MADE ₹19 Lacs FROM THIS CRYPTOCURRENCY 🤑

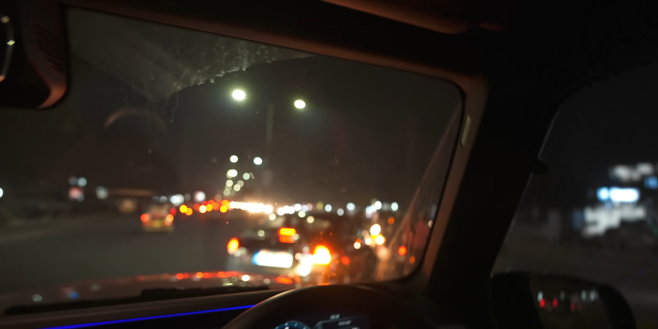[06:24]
इतने बड़े हरामखोर लोग रोड पे गाड़ी चलाते हैं. अभी मेरे पीछे हॉर्न लगाना शुरू की, मैं क्यों नहीं जा रहा हूँ. अभी मैं वेट क्यों कि वो गाड़ी जाएगा, उसके बाद मैं सीधा जाऊँगा. नहीं, लोगों को यहाँ से साइड करके लेके जाने का है बॉस.